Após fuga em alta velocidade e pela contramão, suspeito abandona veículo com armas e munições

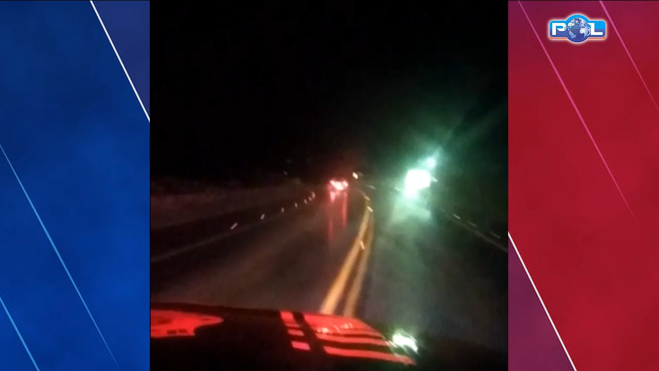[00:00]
O cara já gerou risco a todos os usuários da rodovia, contramão direto, 150 na chuva, na contramão. Exatamente, agora o cano de descarga dele já soltou, já foi dada diversas ordens de parada, ele insiste em não parar. Tem 25 km de acompanhamento tático, a equipe em todo momento está tentando fazer de tudo para que colocasse em segurança todos os usuários da rodovia, o escapamento caindo.